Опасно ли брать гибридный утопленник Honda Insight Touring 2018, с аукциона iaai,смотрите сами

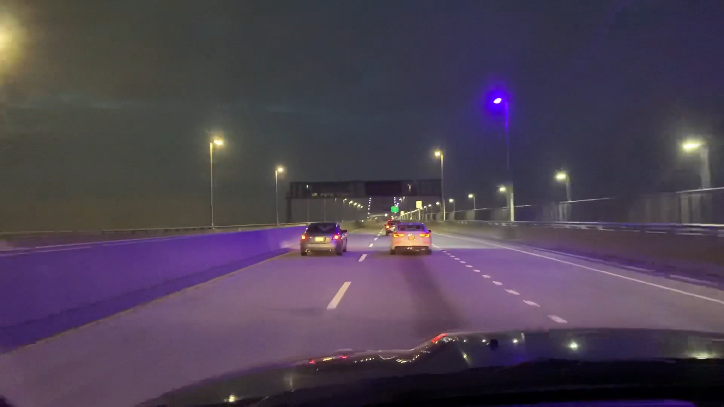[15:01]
классно но это новый относительно новый мост и не может года два сейчас мы будем наблюдать вид на порт ночной